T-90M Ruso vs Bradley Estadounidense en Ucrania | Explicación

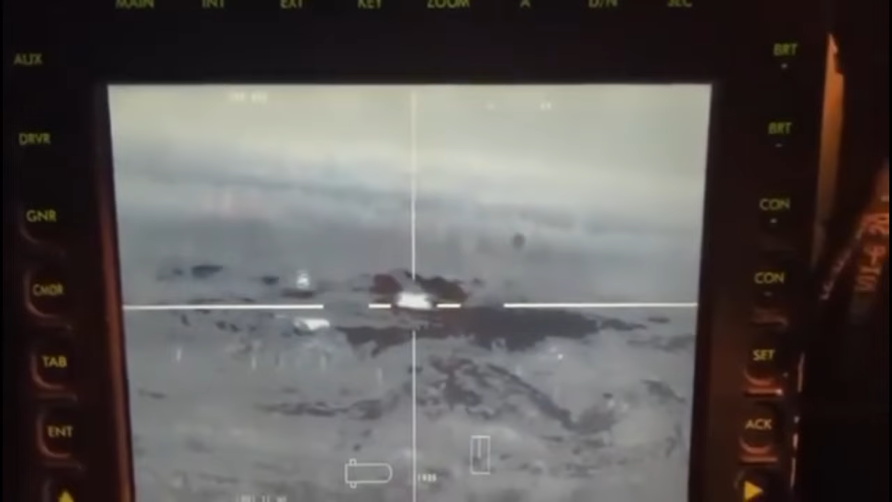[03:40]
como vemos en este video, en donde le dan casa a un T-72 ruso, pero ¿por qué no usó sus misiles?